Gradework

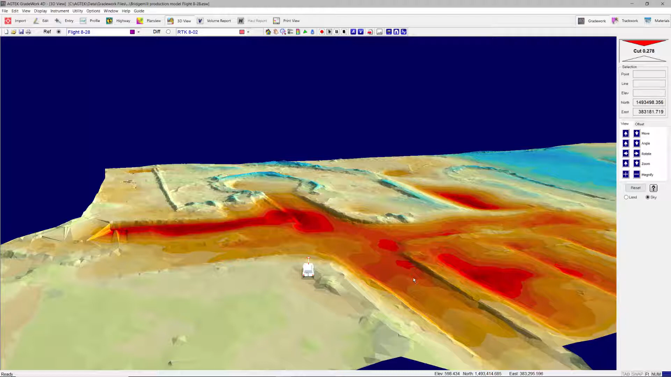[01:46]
AgTech's dynamic compression turns gigabyte-sized point clouds into a manageable format without losing the integrity of the data.